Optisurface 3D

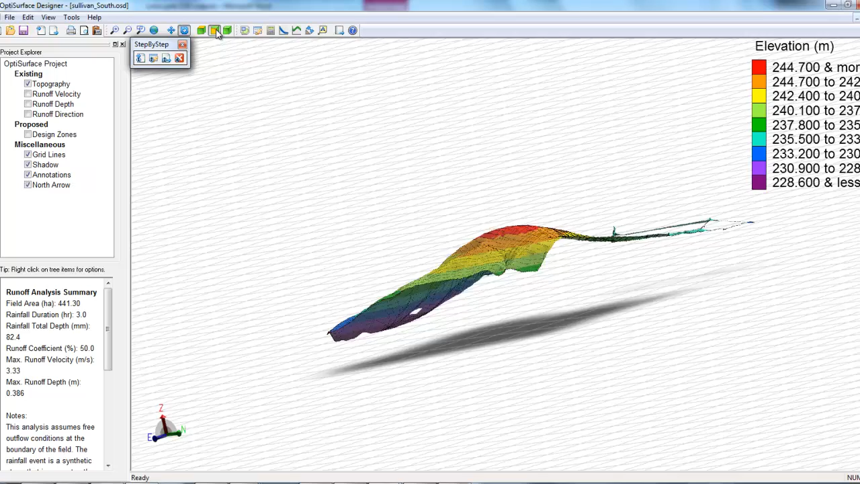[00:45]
or in black two dimensions or just straight on top.
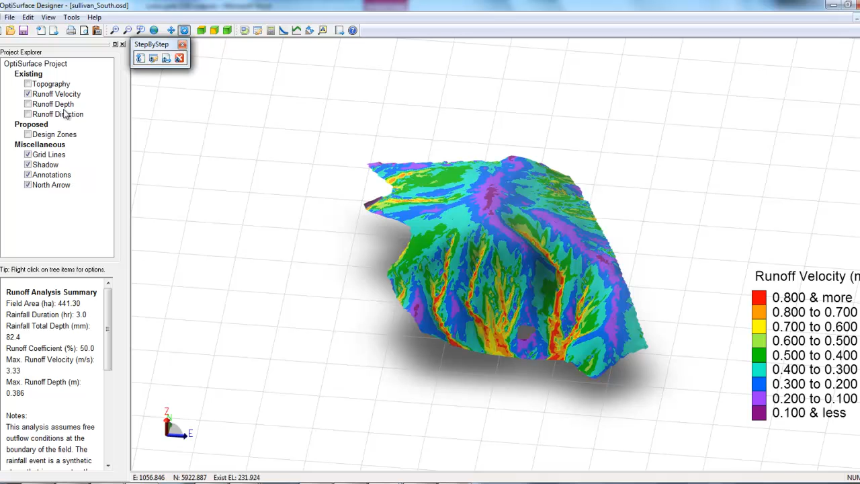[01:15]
So yeah, OptiSurface has been great in terms of looking at sort of erosion hotspots in the landscape and visualizing that a lot better in three dimensions so we get a better feel for the field overall.